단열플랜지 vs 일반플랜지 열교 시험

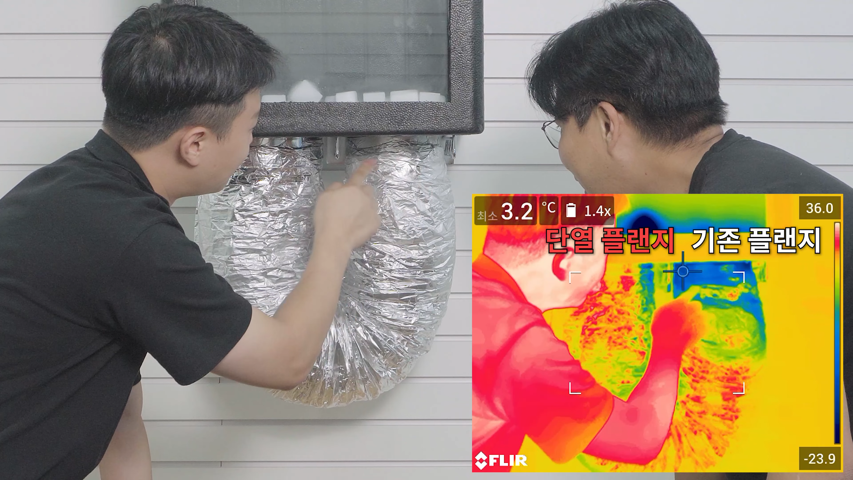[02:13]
On screen: min 3.2°C
이 결로가 벌써 이렇게 생기는 게 보이고요. 여기는 지금 결로가 하나도 없어요.
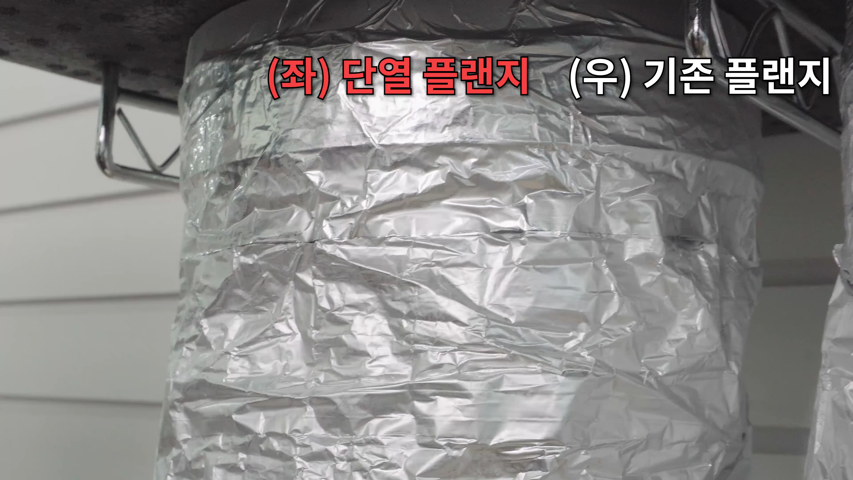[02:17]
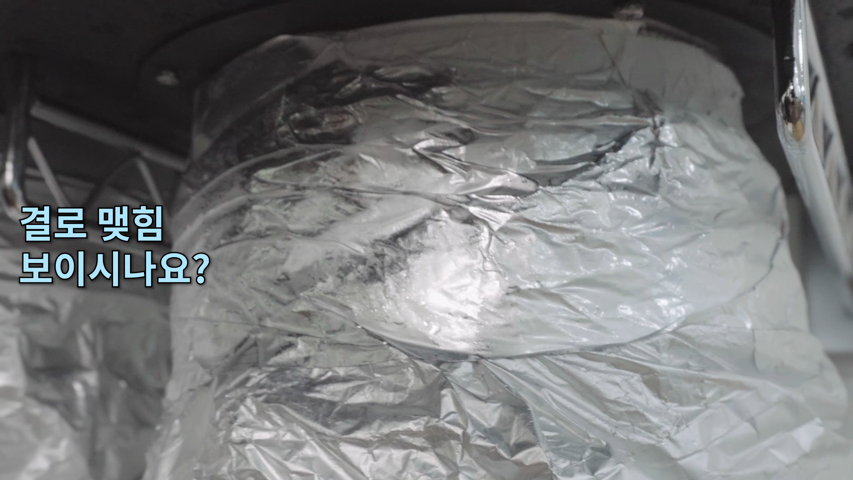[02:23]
지금 이 열화상을 통해서 저희도 확인을 해봤는데 그리고 육안상으로도 이제
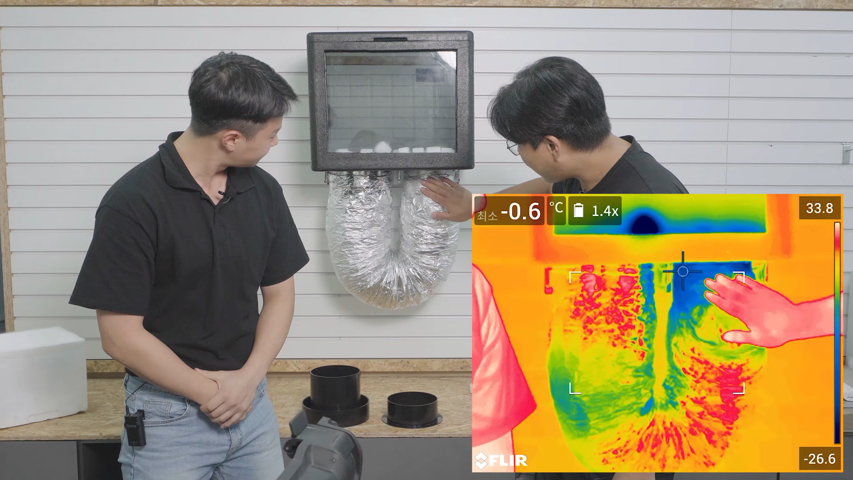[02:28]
On screen: min -0.6°C
이 표면이 물이 굉장히 많이 맺히는 걸 확인할 수 있습니다.
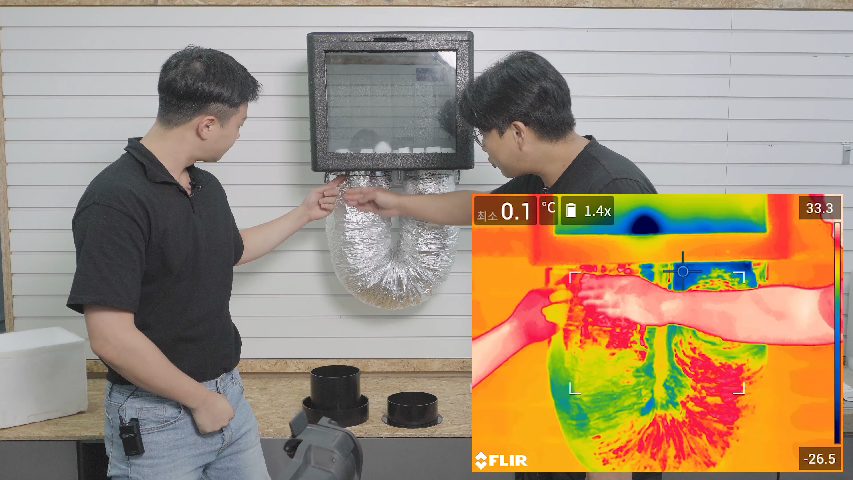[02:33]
On screen: min 0.1°C
여기 부분은 손으로 만졌을 때도 훨씬 더 따뜻해요.
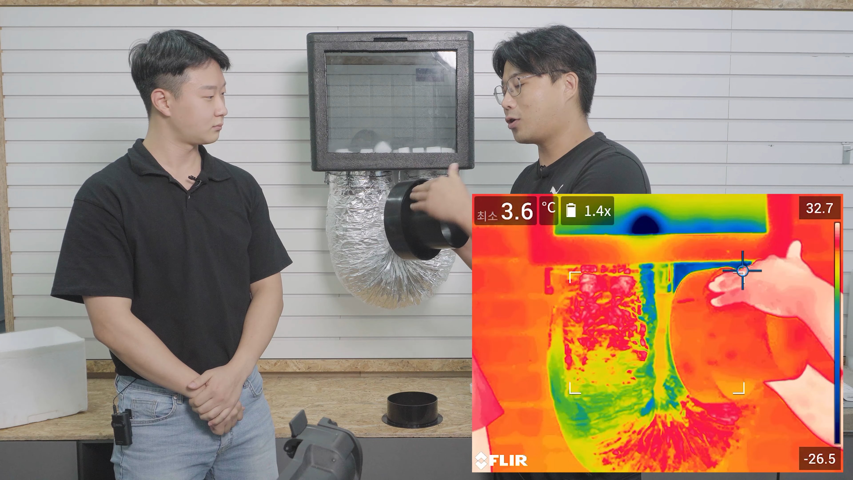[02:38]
On screen: min 3.6°C
솜이 있을 수 있는 이 단열층을 확보한 차이가 이렇게 명확하게 열화상과 그리고 육안으로 확인할 수 있었습니다.
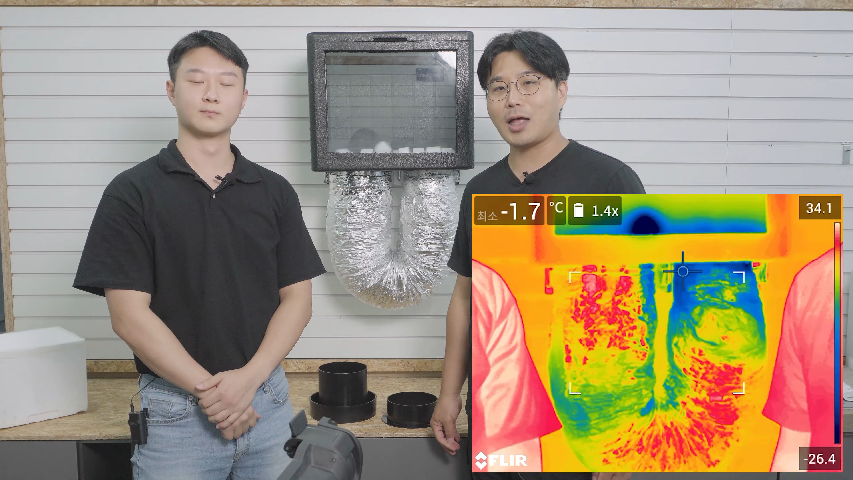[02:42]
On screen: min -1.7°C
이 전열 교환기라든지 그런 곳에 이 일반 플렌지 주변에 결로가 생겼다라면은 이런 단열 플렌지로의 교체를 고려해 보실 만할 것 같습니다.